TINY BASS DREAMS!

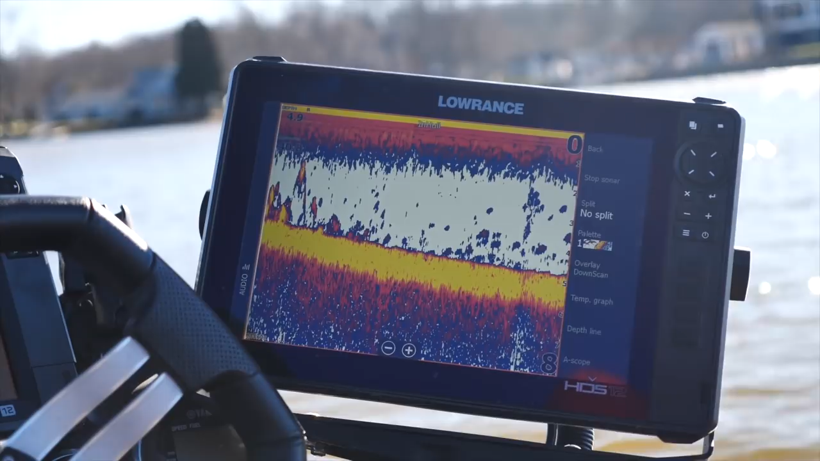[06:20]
This is crazy. Bro! There are 8 billion gizzard shads! I got one! I got one!